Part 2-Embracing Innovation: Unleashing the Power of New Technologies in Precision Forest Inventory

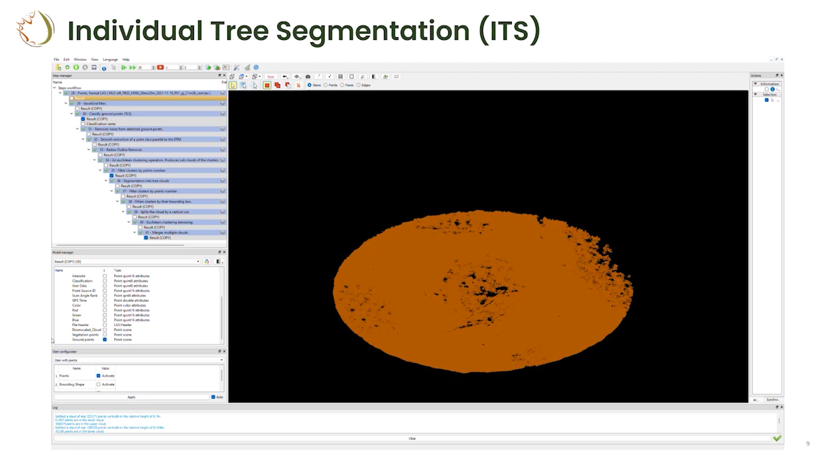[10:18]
here for one single plot about seven to eight minutes to process automatically and so you got a bunch of steps and just showing a few
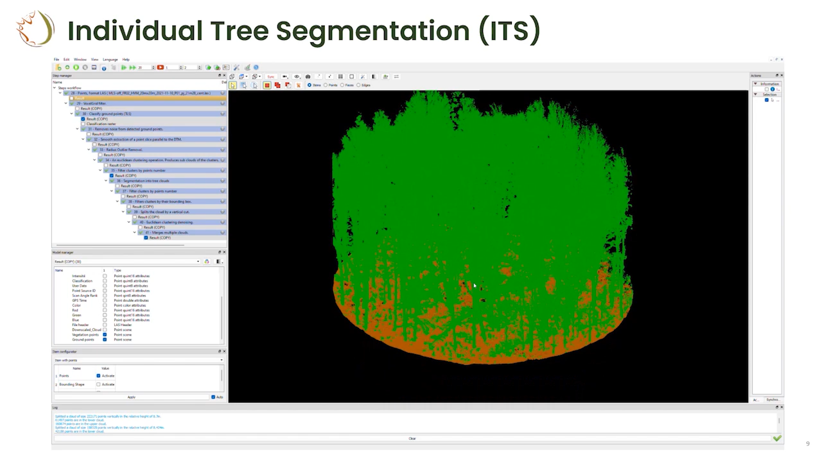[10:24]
ones over there so you separate your soil from the your vegetation from the ground once this is done you can also extract what we call clusters that are some seeds that the algorithms is using to segment a tree so we are going to detect the stem first and then use algorithms
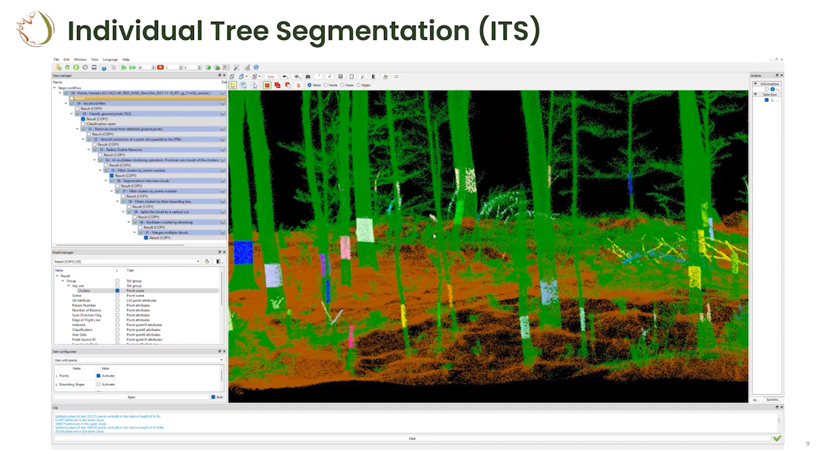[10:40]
to come and climb in the climb in the tree and segment it from from its neighbors so that's what it's doing over there so once you get all of these segments like that the
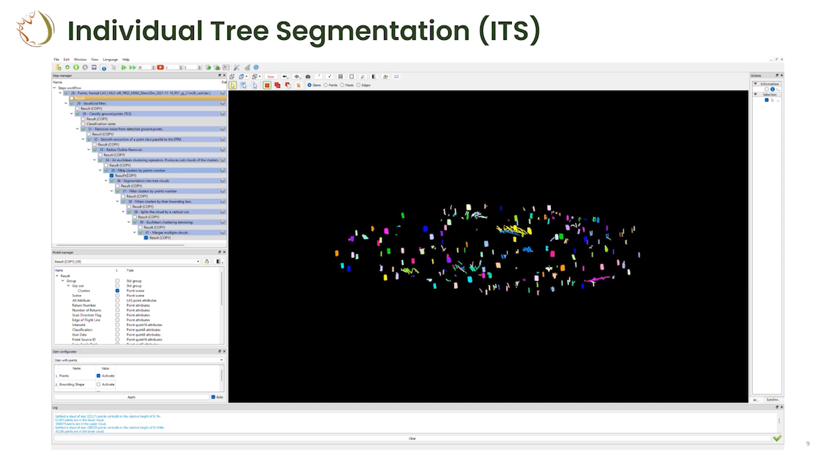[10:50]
algorithms know that you get a trunk and so it's gonna like use it's all of these methods to detect the tree and separate it from the others so when you are in an
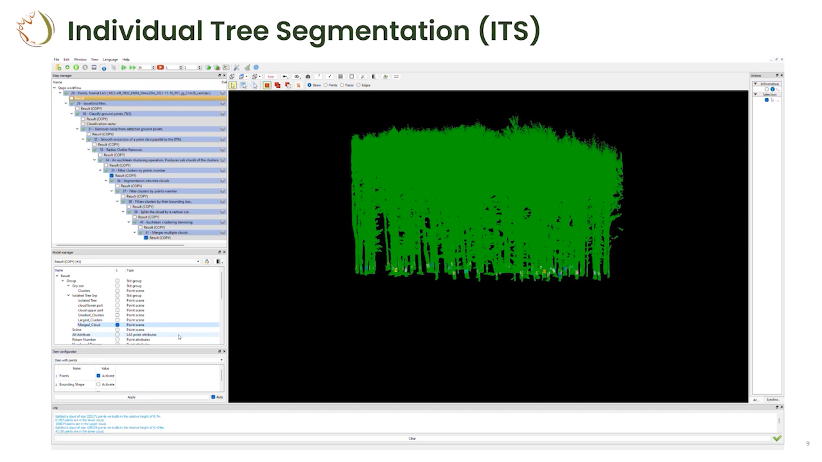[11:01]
environment like that it's kind of obvious you don't need to do a lot of manual steps but sometimes if you
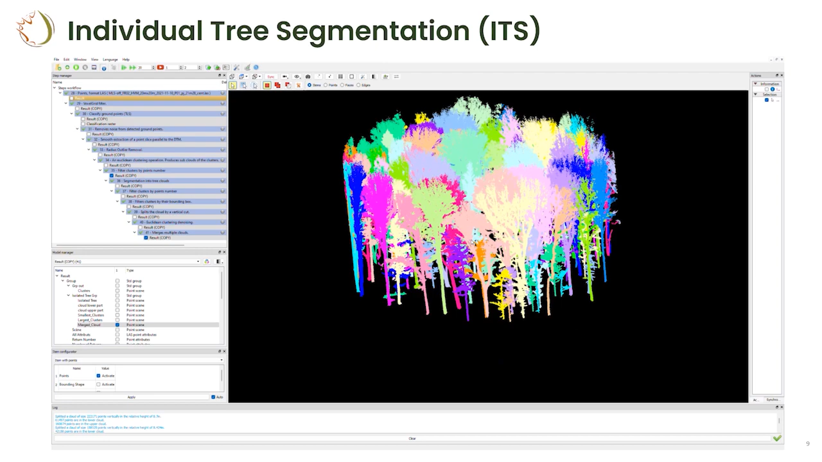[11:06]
get a lot of low vegetation and stuff that is not that beautiful visually and you need some time to manually adjust it so so far that's the step that is the most critical when we apply this type of sensor in forest environment that to get to this level of individual tree same time of analysis can be done also in software we have done it also and i give you a good example so now we have done the called the data collection
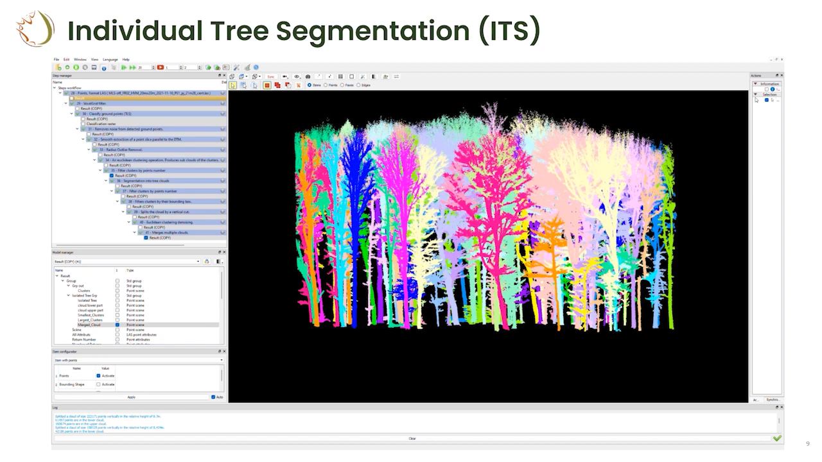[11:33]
the data processing we are now moving at the individual tree level so you get all of this tree you can put it in database and the idea is that you can just go in open source software like r or python or whatever software you're
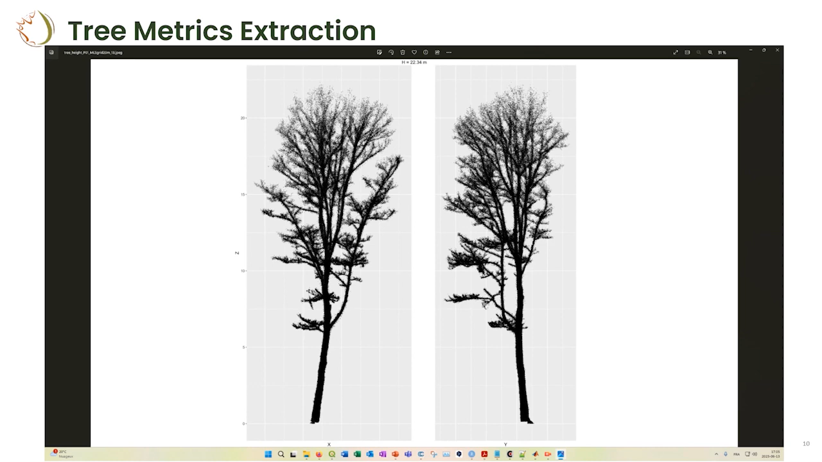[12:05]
level of detail it's already pretty amazing so you can extract you get the height information above
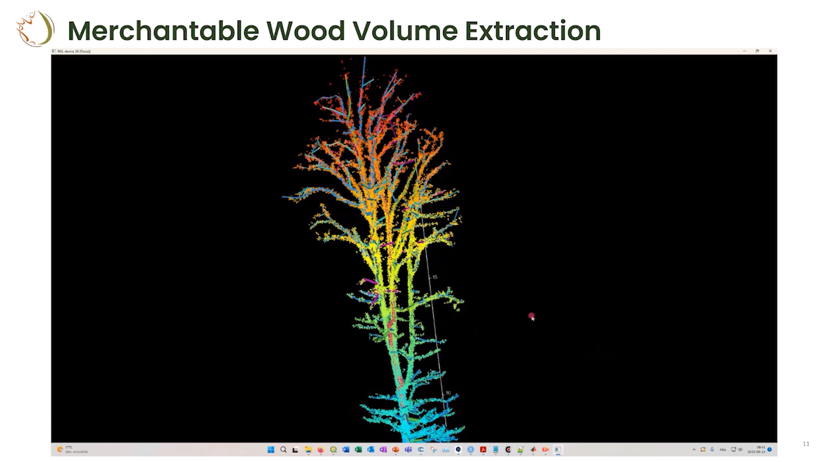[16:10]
still you still have another 20 to 30 percent that are in the branches and so you will see the statistic after we try also to look at each level what is the accuracy of this type of sensor at each level of of the branchiness so the trunk and then
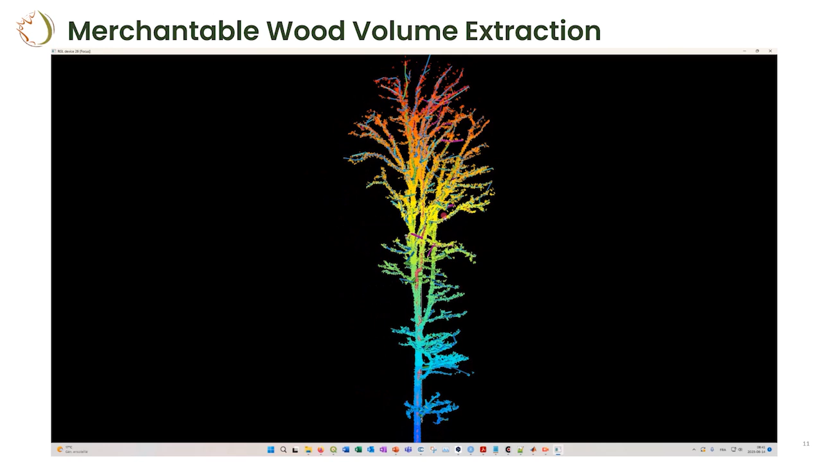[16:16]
all the other branches so once you generate this type of data you can also
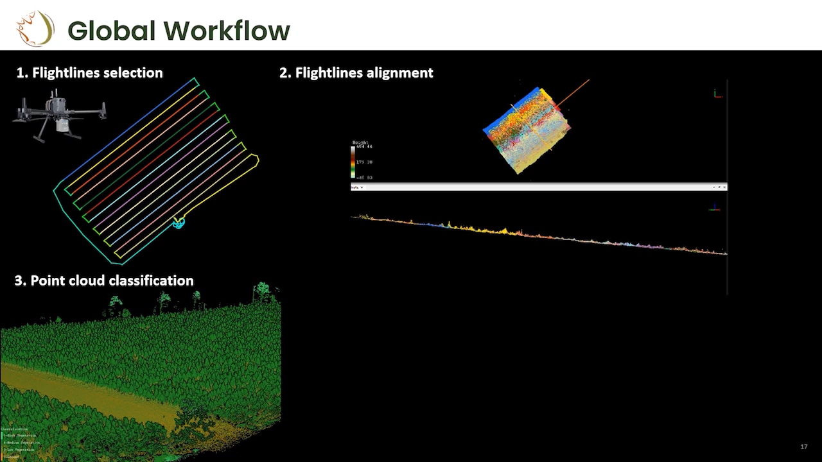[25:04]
this so depending on the accuracy you need you will need to really get into dot parameters and see if you can really get some flight lines that are well aligned after that you can do some basic point cloud classification also some point cloud colorization and finally applied other type of algorithm to go to the individual tree level and so when you you look at the data in the middle the point number four what is interesting does know a lot of sensors get an integration of rgb camera and lighter sensors so you can just at the end have a point cloud that is colorized and that is pretty powerful
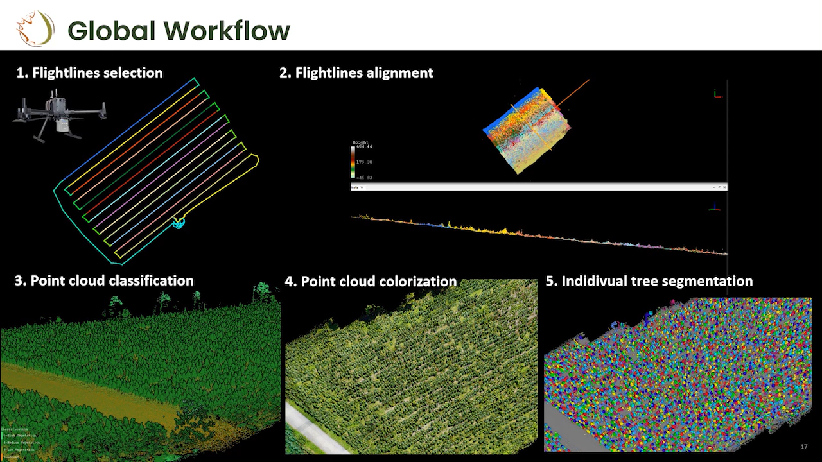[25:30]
because you can not just do some basic inventory but you can also look at for example the health of your forest or other type of information so another little video over there okay so we did a project with gg irving limit in here and then they allow us to show this type of video so we collected uv base lighter data with these exact same sensor over there over about 10 plantation of 10 hectares and they asked us to
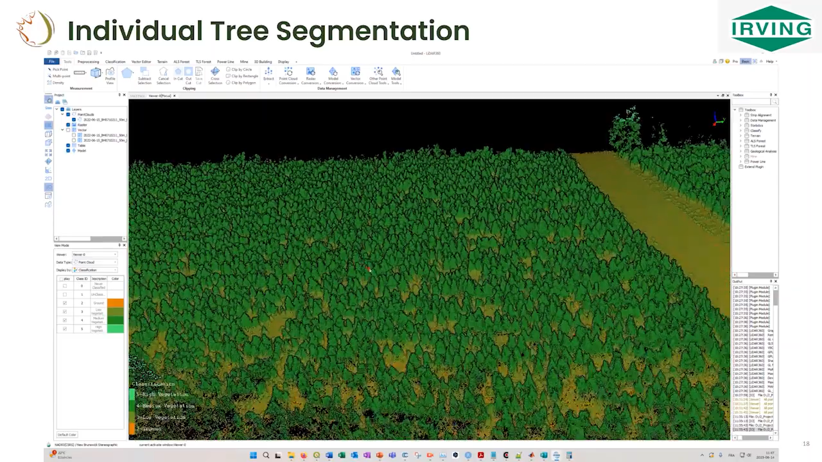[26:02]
develop some processing workflow to get to the individual level and give them an assessment of the density of the tree the tree height the crown dimension so that's a really important value for them because they want to implement it to build better growth models so usually they get a lot of information for the the later part of the model the more mature trees but when we're looking at individual tree and young tree like this
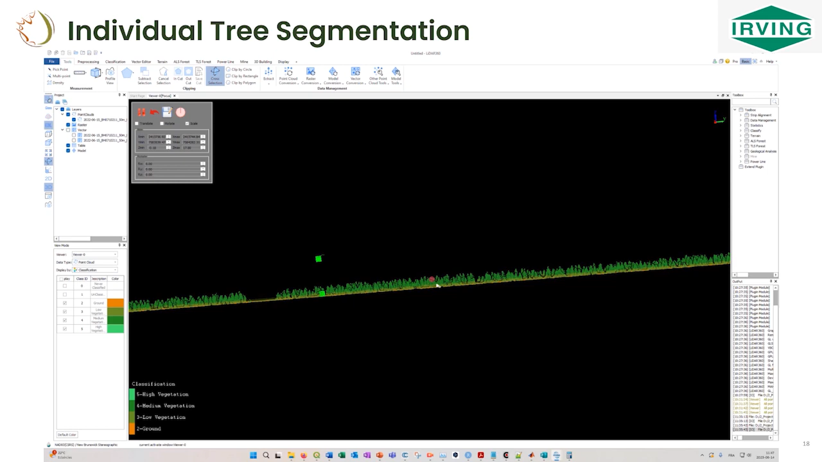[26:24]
there are not a lot of manual intervention that i've done so far to measure this tree and so that was what is interesting so that's an example over there here so when you collect this
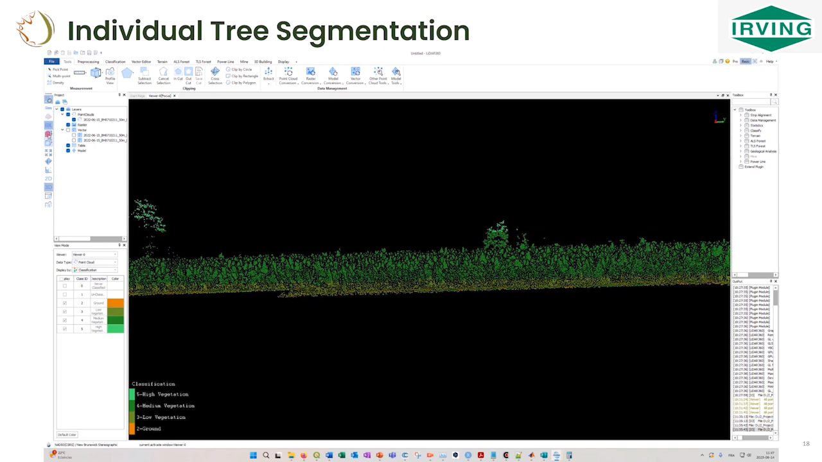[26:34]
type of data you can easily after that look at the data and just display it by height for example in this case or i will say after all the type of of
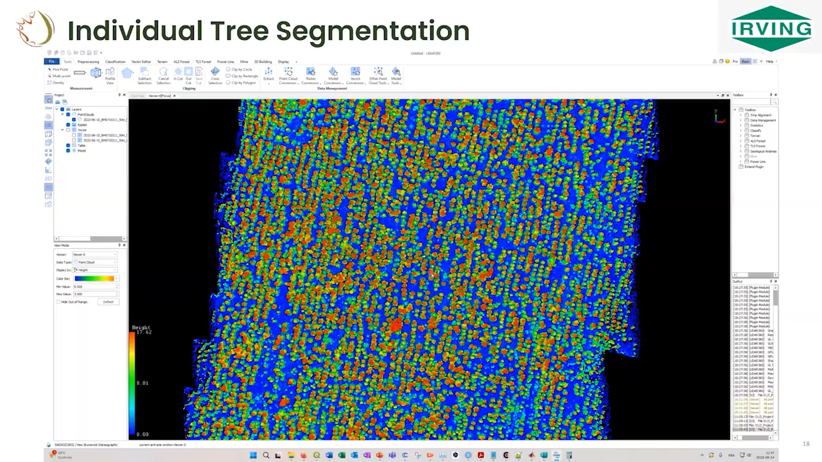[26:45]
data visualization but already you can see that you can just
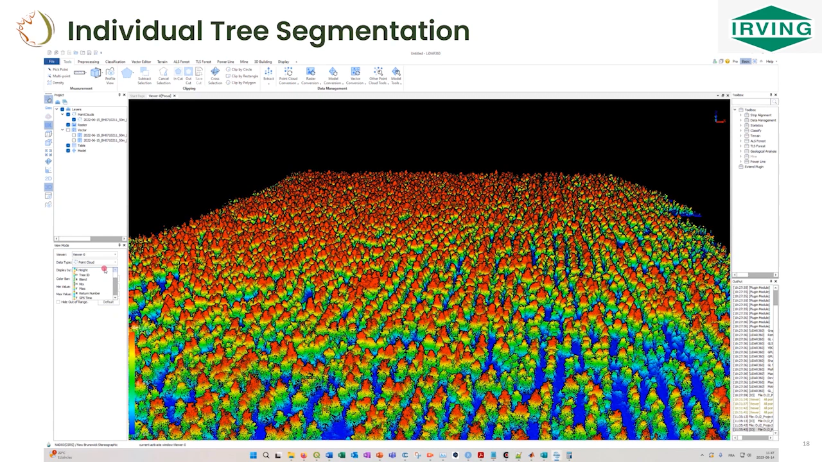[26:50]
visually your brain is pretty good at looking at individual tree but you can develop some some interesting
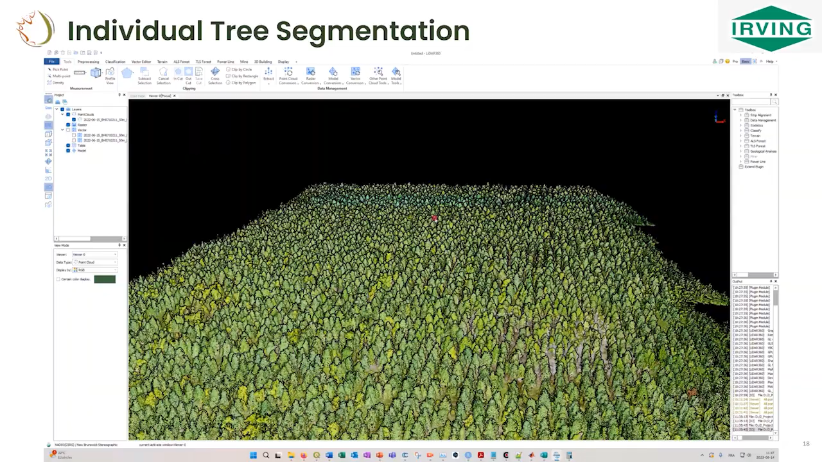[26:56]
processing to get to the to the tree level that's that's what we did so
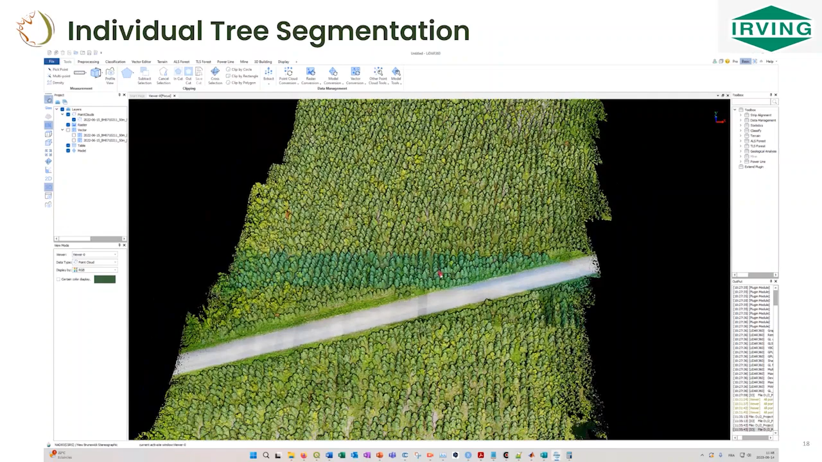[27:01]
here already a 10 hectare area using a uv base lighter data there are
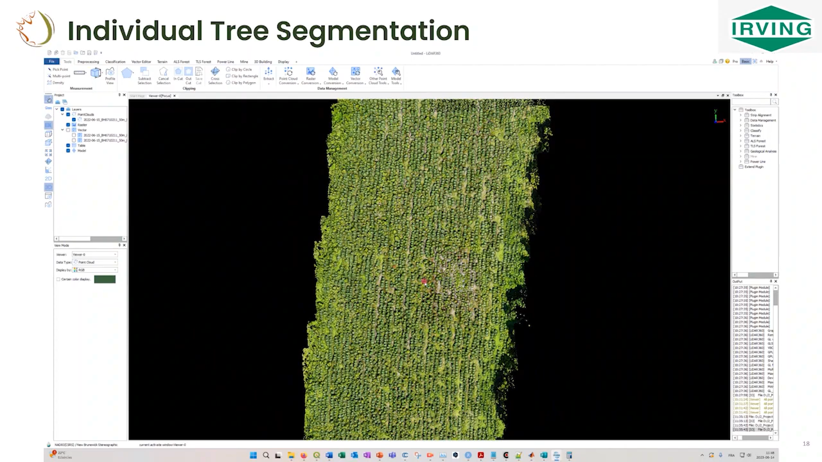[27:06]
not a lot of people not of project that that does this type of analysis usually